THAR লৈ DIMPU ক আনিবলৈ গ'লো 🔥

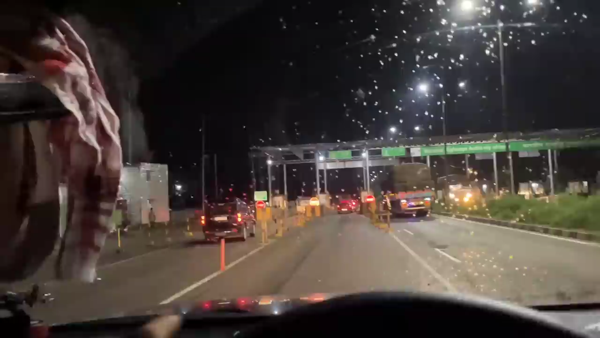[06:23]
পইচা দিব লাগিব চাগে তো এতিয়া আমি আহি পালোঁ টোলগেট কিন্তু আমাৰ গাড়ীখনত ফাষ্টটেগ লগোৱা নাই এতিয়ালৈকে নতুন গাড়ী ফাষ্টটেগ লগোৱা
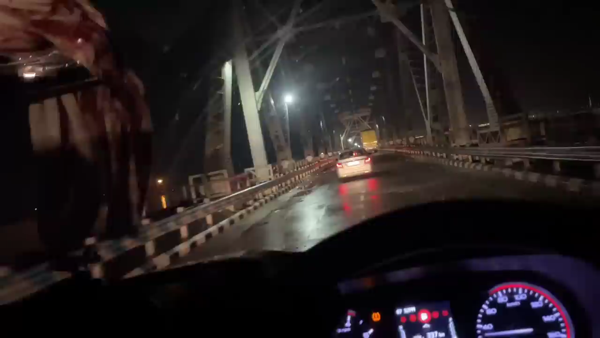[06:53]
নাই বাৰু কিন্তু ৰাস্তাত পানী আছে এতিয়াও আৰু অলপ আগত আমি ফাৰ্ষ্ট কেএফচি যাম কাৰণ কেএফচিত আমাক কৌশিকে পাৰ্টি দিব আজি তো তাৰ পৰা কৌশিকৰ পাৰ্টিটো খাই কিনে আমি এয়াৰপৰ্ট যাম না কি কৌশিক
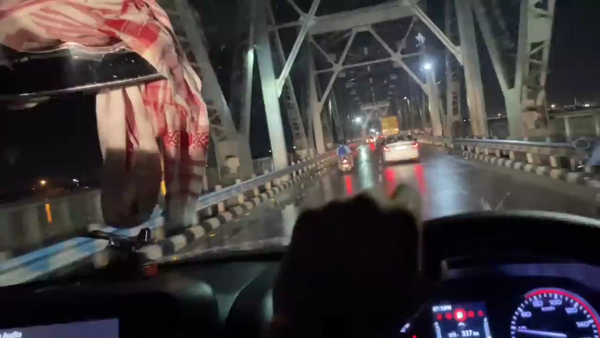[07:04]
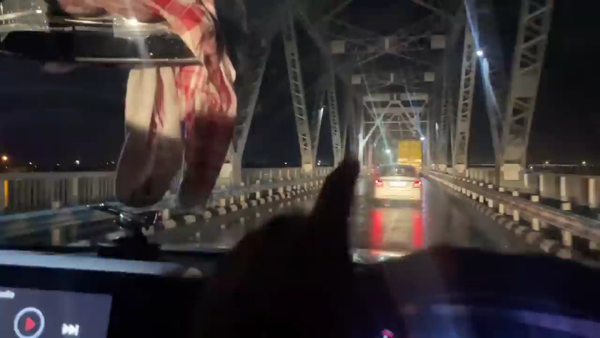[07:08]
আপোনালোকে এতিয়া দেখা নাপাব কিন্তু ব্ৰহ্মপুত্ৰৰ পানী একদম ফুল পুৰা